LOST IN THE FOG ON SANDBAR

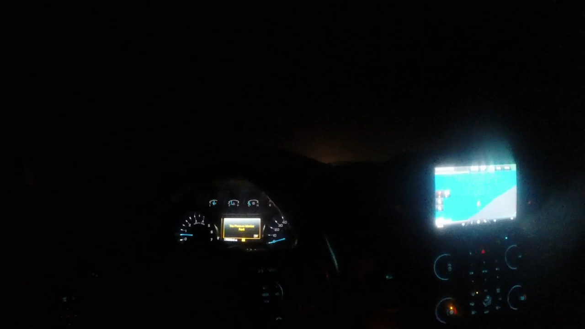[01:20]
I mean. Yeah, you're right. I'm gonna lose the truck. I mean, the fog is. I don't see lights.
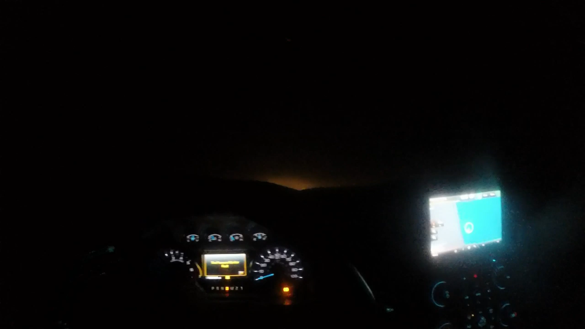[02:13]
I see nothing. Right now I'm headed south and you can't see a damn thing. I'm out on a sandbar, man. I'm about done here.
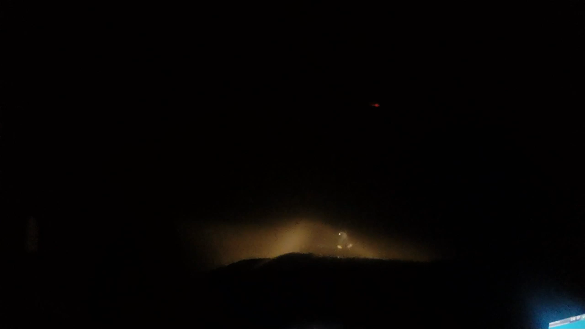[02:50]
We gotta get out of here. I gotta get out of here. The tide's coming in, man. If you wanna ride, jump in. We're out of here. If you want to ride, jump in. I'm not staying out of there.
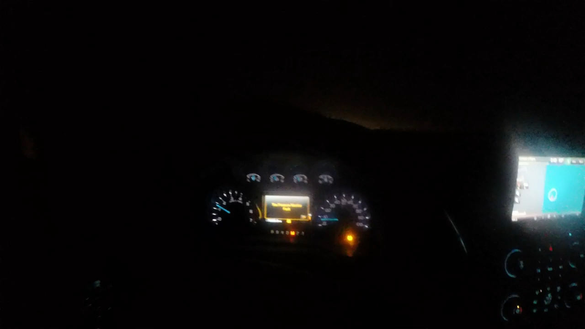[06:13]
I can't see a damn thing out here. Oh, fuck.